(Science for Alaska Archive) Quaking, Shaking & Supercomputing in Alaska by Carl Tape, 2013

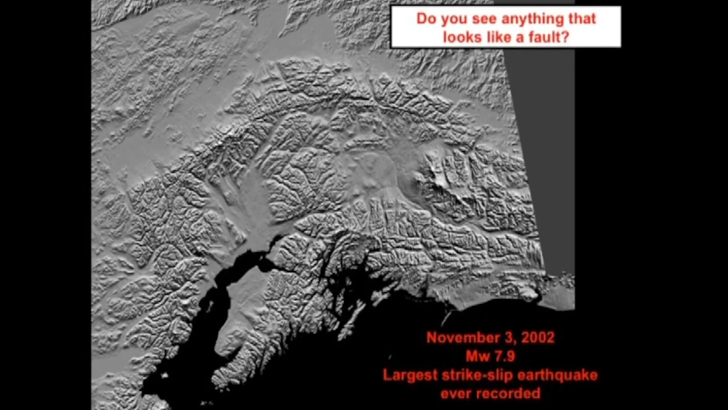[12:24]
and stops at the border because Canada here is flat. But here we see that this is really one of the great global faults of the world,